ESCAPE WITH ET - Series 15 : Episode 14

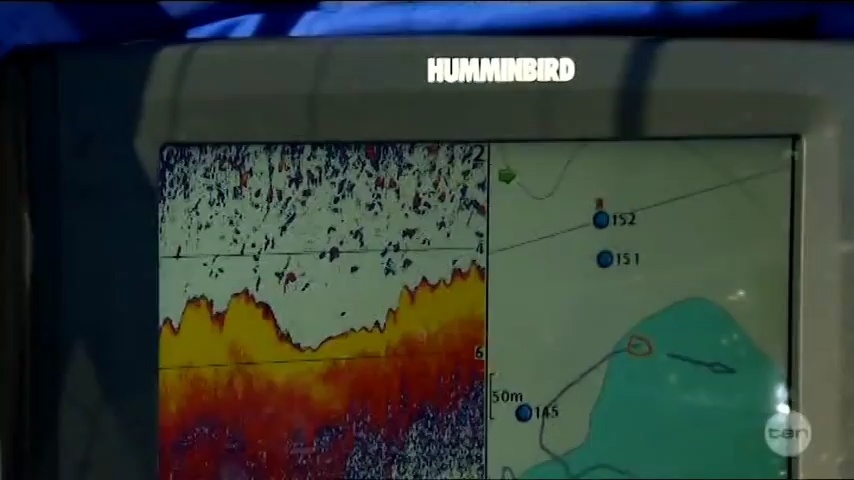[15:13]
So we move around the rocks into more sheltered waters, where the Humminbird shows that we're sitting right on top Squid Central Station.
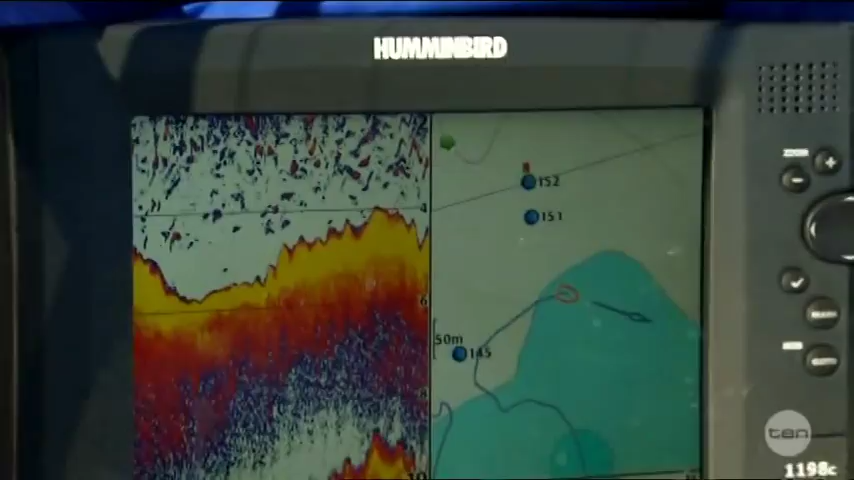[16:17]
marking your GPS, just makes it so easy. Oh, yeah.